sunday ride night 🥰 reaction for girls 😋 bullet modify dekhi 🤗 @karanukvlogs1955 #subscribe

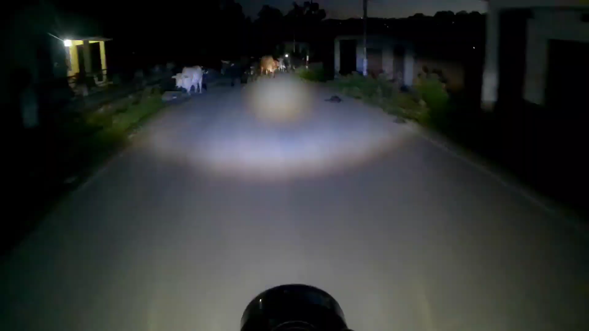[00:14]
ये क्या आ गए, तो सारे पुलिस वाले आ गए।
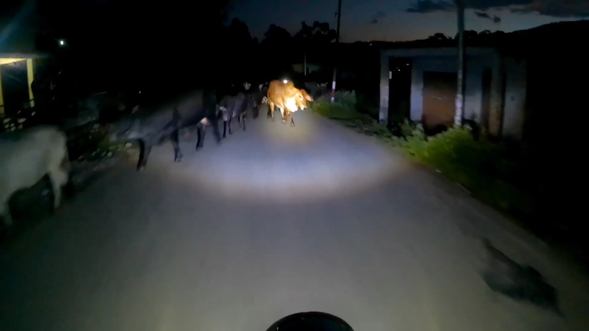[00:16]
बाप रे, मैं डर गया था। मैंने कहा एक बम फोड़ा और ये क्या हो गया वहां। तो भाई ये तो नहीं है कहीं महाकालेश्वर का मंदिर?
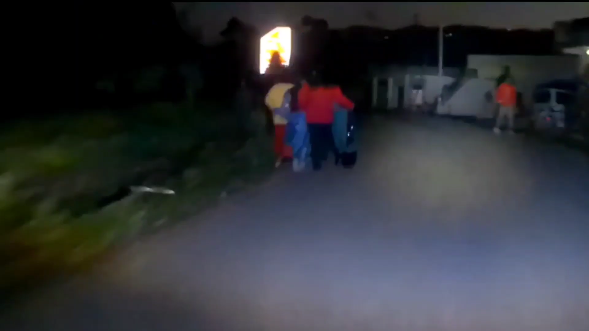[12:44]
तगड़ा ही सीन हो गया है। अरे भयंकर भाई वहाँ रिएक्शन देखा आपने।
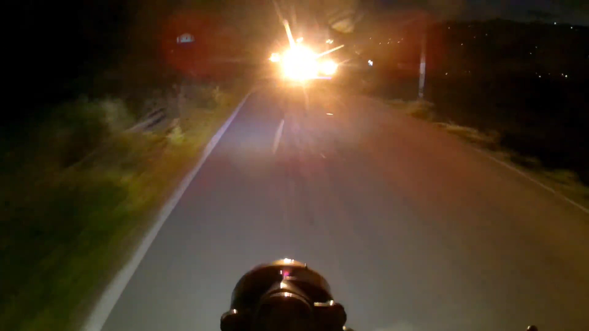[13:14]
ट्रक वाले थोड़े समझदार होते हैं, ये वाला करेगा कि नहीं करेगा, कर दी नहीं करी, ये तो आंखों में लेके आ रहा है, बाप रे भाई। फाइनली गाइस पहुंच चुके हैं सारे काम वगैरह करा के माशी बाजार अपने घर। तो गाइस आज का ब्लॉग रखते हैं बस इतना ही गाइस,